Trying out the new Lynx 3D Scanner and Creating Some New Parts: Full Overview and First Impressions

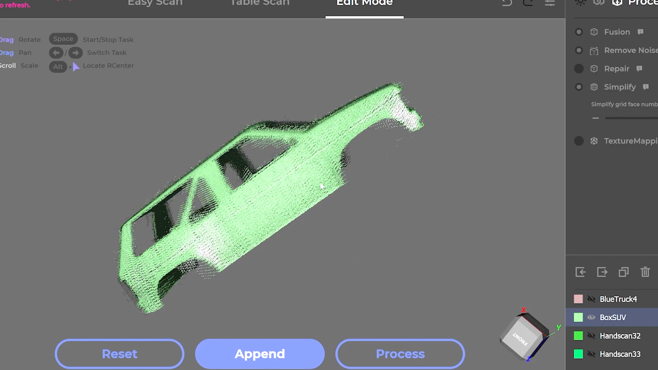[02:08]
provide a quick summary of what we found and how I think you can get the most out of this device. We quickly discovered that the scanner has a hard time scanning objects that are small or have darker colors.
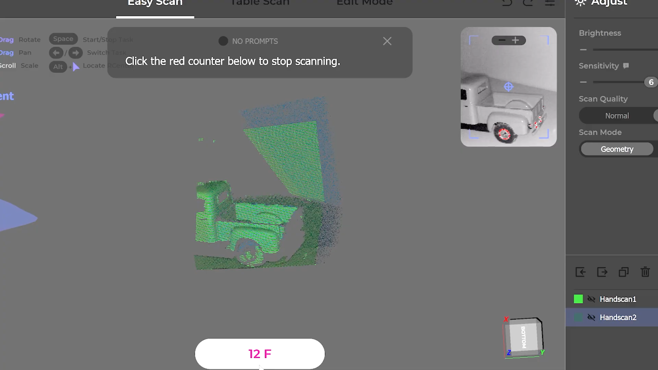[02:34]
Most of what we scan here is smaller scale RC models and some pretty tiny parts so many of these items are on the smaller range
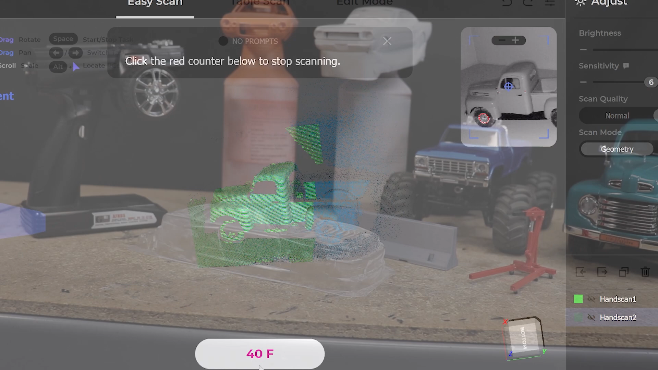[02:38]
of what it seems the scanner is really designed for if they can even be scanned at all.
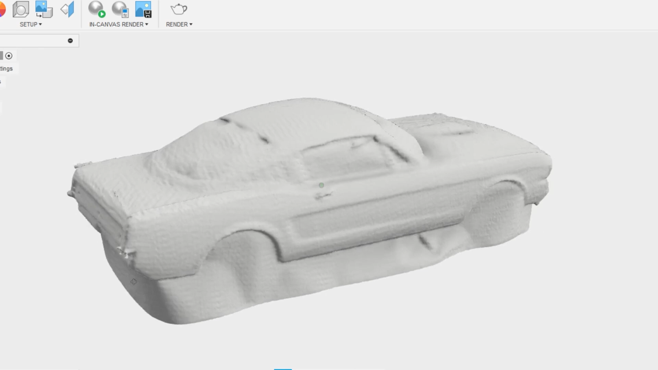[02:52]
It might be sufficient for modeling a well fitting interior or
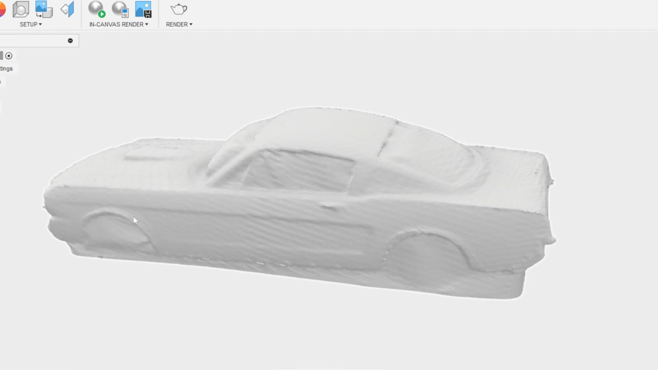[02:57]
roll cage but it is certainly lacking some of the finer details.
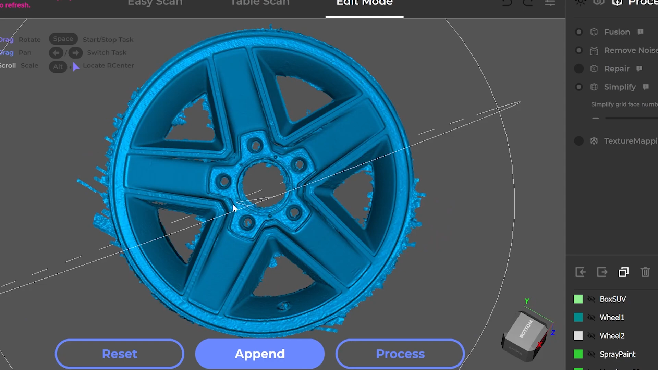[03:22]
This just so happens to be a wheel design that I've already
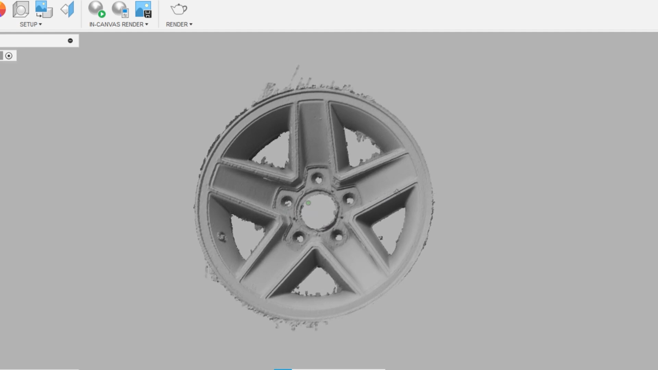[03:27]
created a 125th scale version of from reference photos but talk about a great reference for designing a smaller scale wheel.
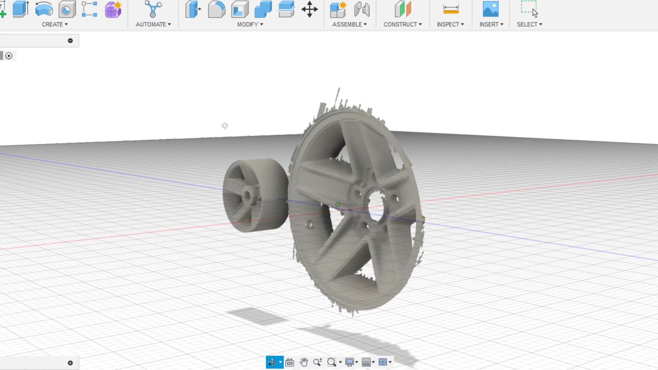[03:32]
You wouldn't even have to take the wheel or tire off of the
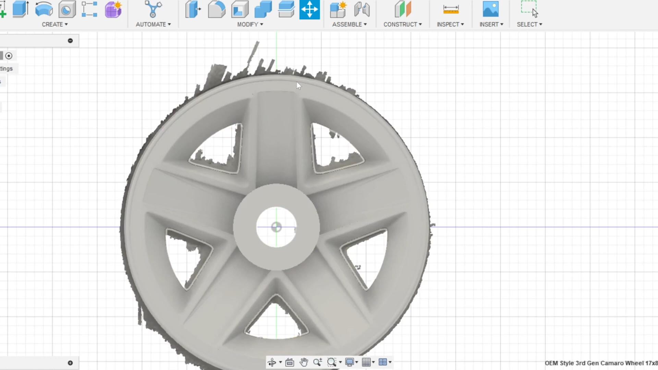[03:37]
vehicle just 20 seconds of scanning the face of the wheel in one go.
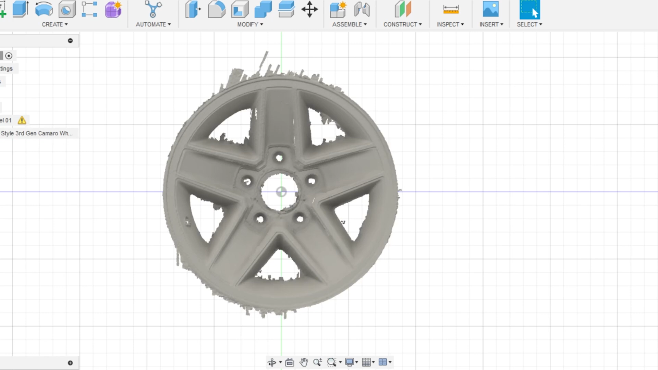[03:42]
Import the mesh into your CAD program maybe touch it up a bit scale it down and you've got a perfect reference
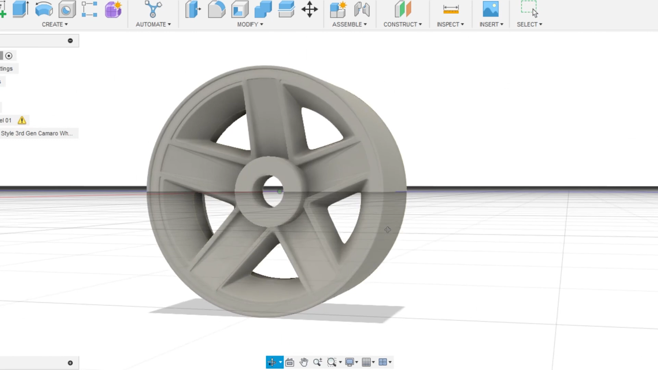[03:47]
for reproducing the shape and details onto a wheel designed for a RC model.
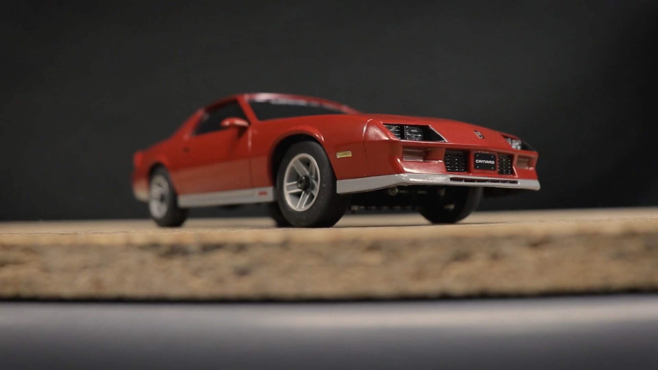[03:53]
Now of course with any scanner there are going to be some limitations. This fan is a good example of that.
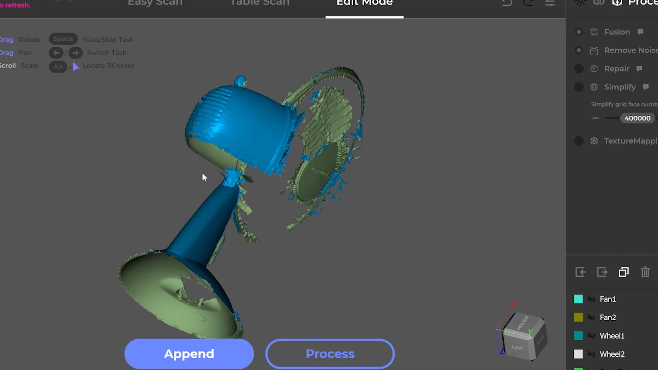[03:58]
This was just a quick single pass scan and the body of the fan turned out looking pretty good.
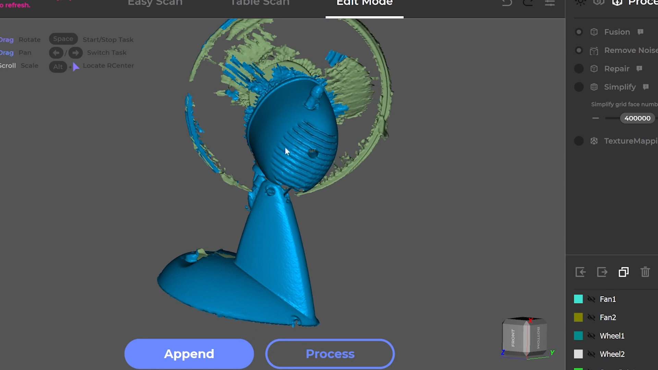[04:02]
A few holes but again this was just a quick single pass. The grade and the blades however are not really present just too thin to really capture well.
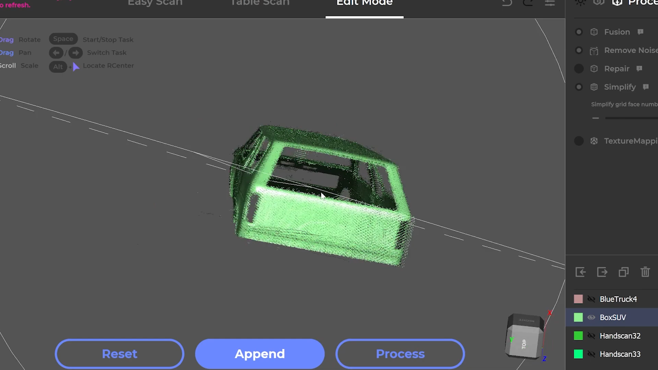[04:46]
It's not perfect by any means but it's probably sufficient for a lot of hobbyists. We did find that the software often seemed to have some trouble aligning multiple scans even when seemingly there was more than enough overlap.
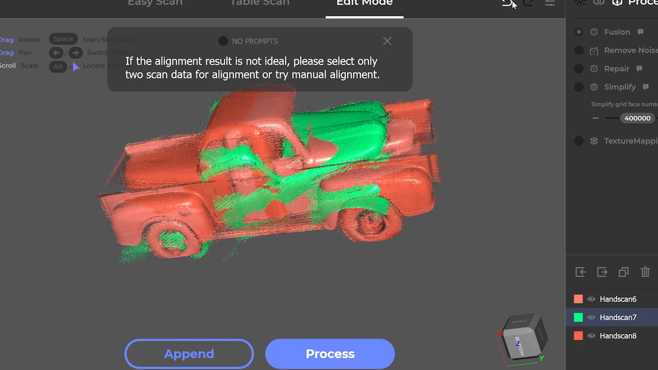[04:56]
As you scan an object it may be hard to reach certain parts of it so you may need to stop the scan,
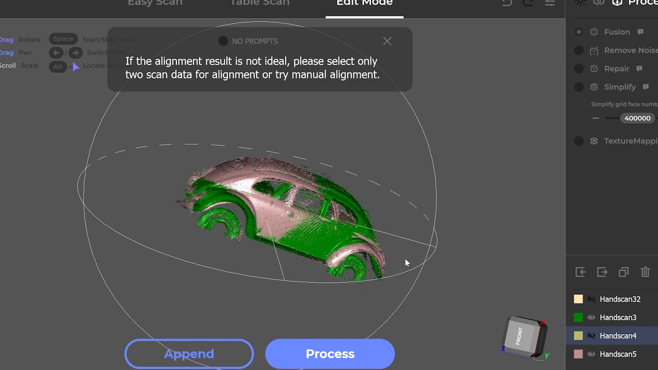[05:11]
However on many occasions the software seemed to be unable to automatically align the scans even when there was a large amount of overlap.
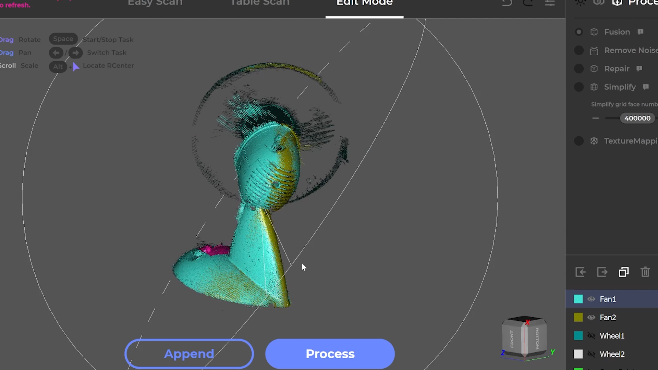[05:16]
Sometimes it works don't get me wrong and of course some
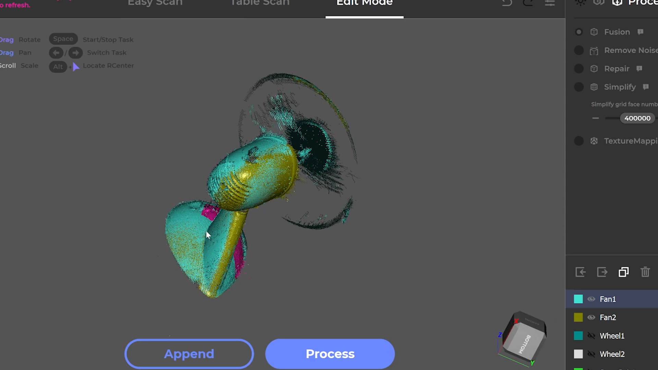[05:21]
objects such as those with a lot of rotational symmetry will just be more difficult for any software to align.